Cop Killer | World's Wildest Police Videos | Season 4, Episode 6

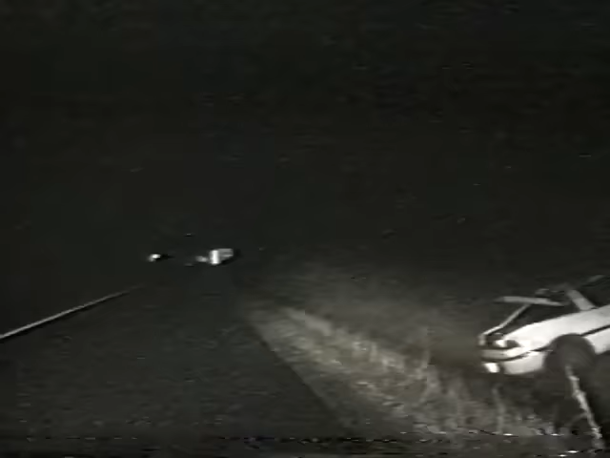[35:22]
Amazingly, the trooper walks away with only a few scratches, but the suspect was ejected from his car and suffered serious head trauma. This driver thought his sporty car could out-muscle, out-maneuver, and ultimately outrun police. But the car itself turned out to be more than he could handle. 1050, 1050, 261!